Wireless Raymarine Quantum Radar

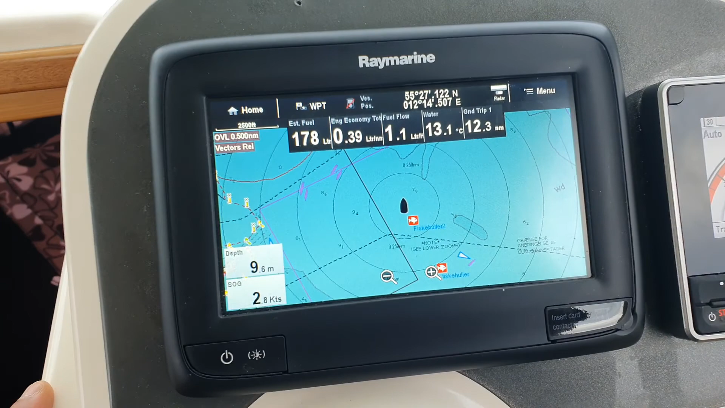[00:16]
chart plotter and the radar is on as you can see there it
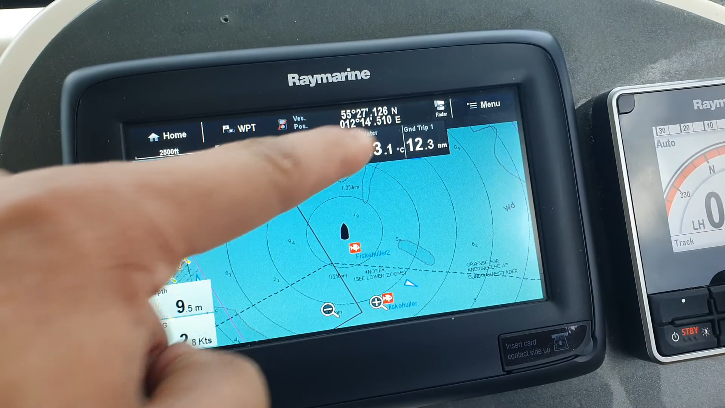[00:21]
indicates it's on it's the Raymarine wireless 4G radar and these a purple
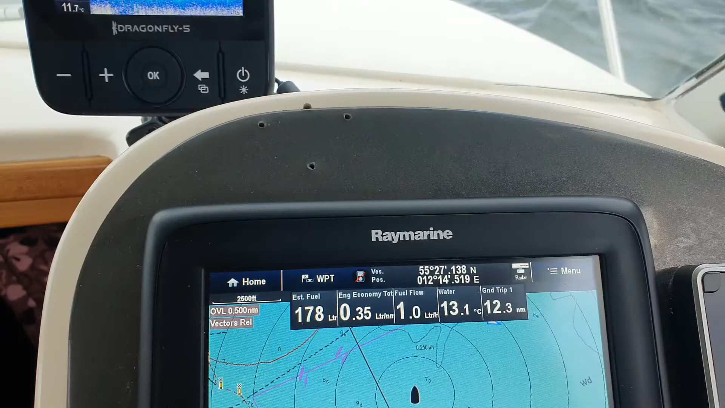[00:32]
streaks obstacles that the radar is sensing that these boats are from my these triangular
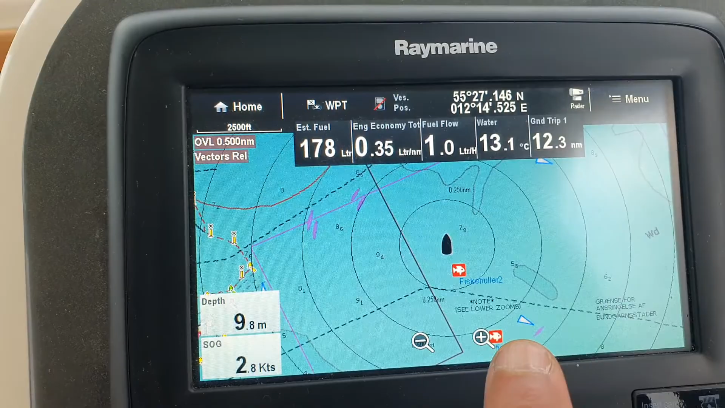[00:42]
symbols are boats from my AES that's also
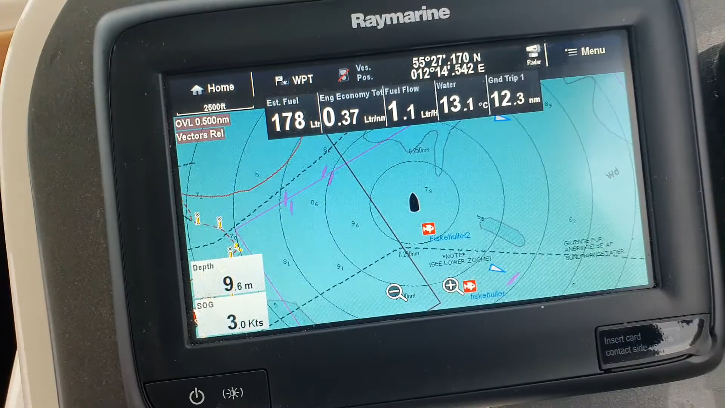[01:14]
so the radar is quite sensitive I've also seen birds before and
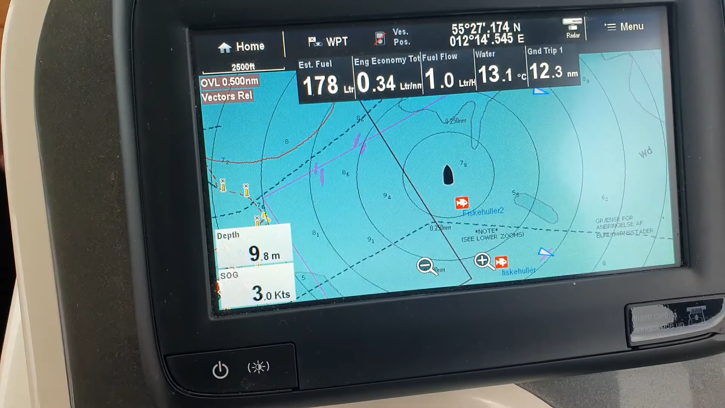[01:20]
it registers clouds and weather and it's actually a very impressive radar
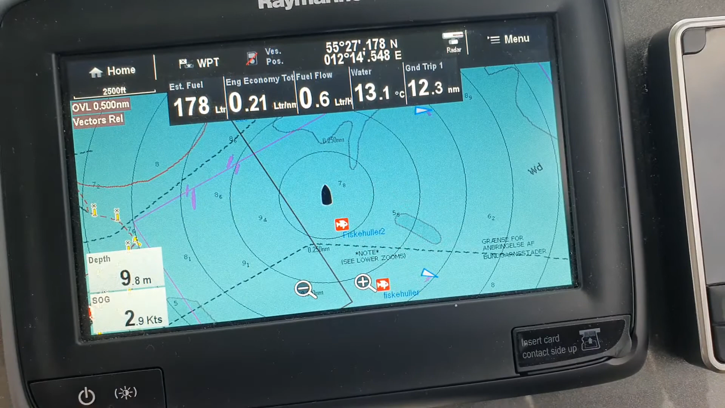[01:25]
you can see that boat is up there is also giving its own radar signal and
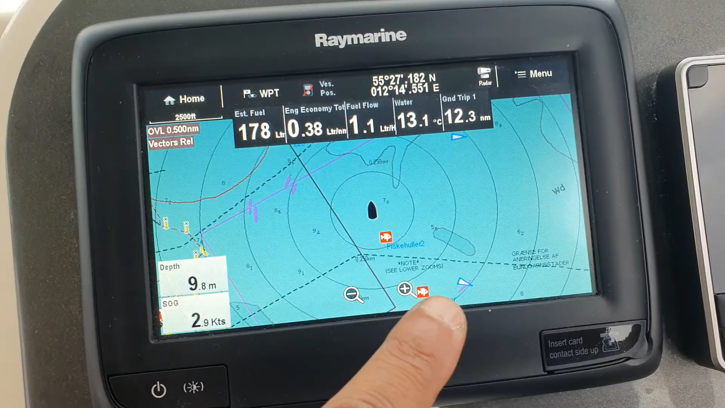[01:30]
this one is also giving its own radar signal every time it turns you know the